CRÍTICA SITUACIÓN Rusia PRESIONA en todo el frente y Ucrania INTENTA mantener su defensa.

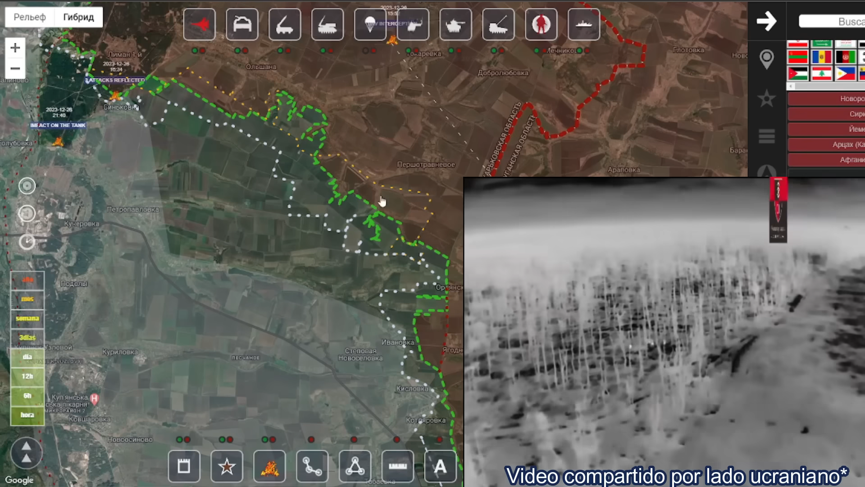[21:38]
Y si nos pasamos al eje de Sinkivka.
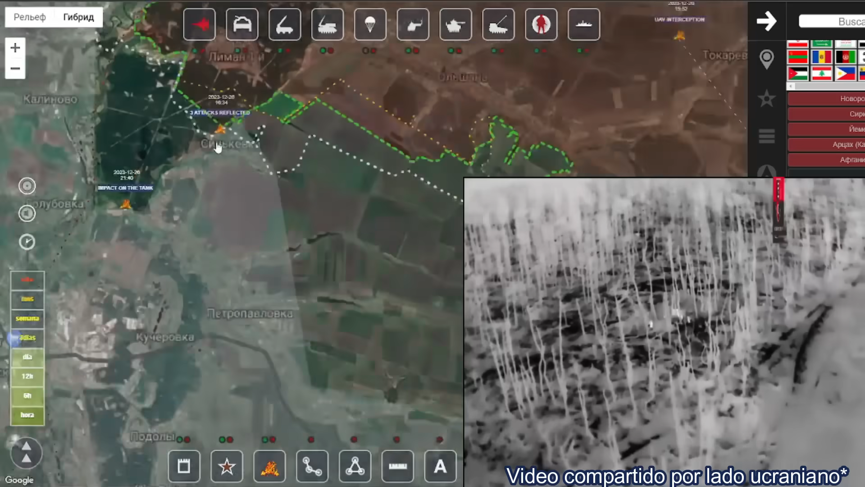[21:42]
Hay video también del lado ucraniano en el que están destruyendo vehículos blindados rusos.
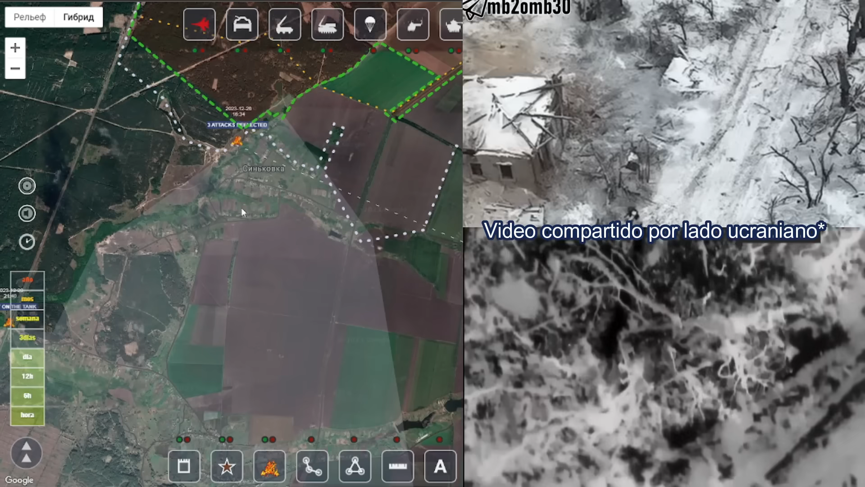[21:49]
Que fueron abandonados durante su ofensiva. Que desarrollaron hace unos días.
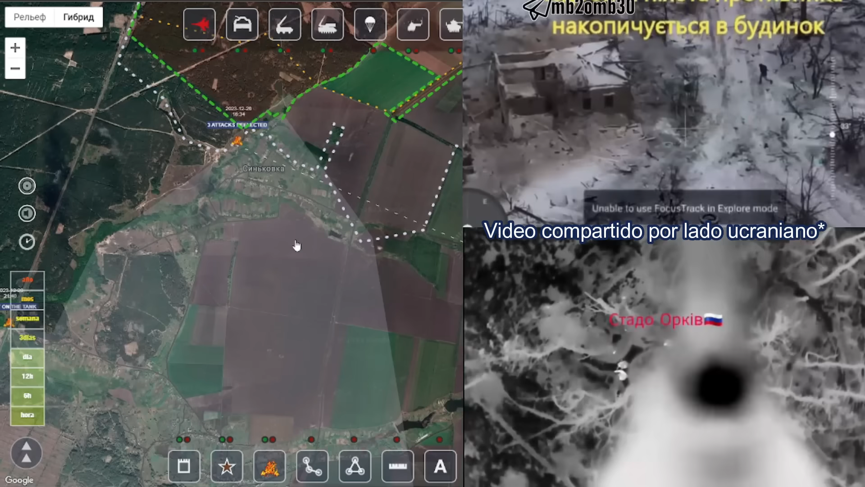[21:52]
Simultáneamente a esto hemos visto información de que los ucranianos están activamente contraatacando.